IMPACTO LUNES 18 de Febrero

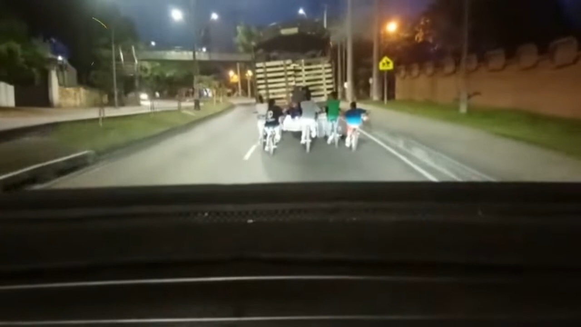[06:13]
donde hasta cinco ñeros se cuelgan en las bicicletas a los camiones, la mayoría de ellos sin controles. Cuando un camión de esos da la curva, como ocurrió en Colorado, en la vía al norte de Bucarabanga, en la vía al mar, que el camión dio la curva, los ñeritos no aguantaron la fuerza y la inercia de la curva, que iba hacia la izquierda y se estrellaron contra el separador, y dos de ellos quedaron gravemente heridos.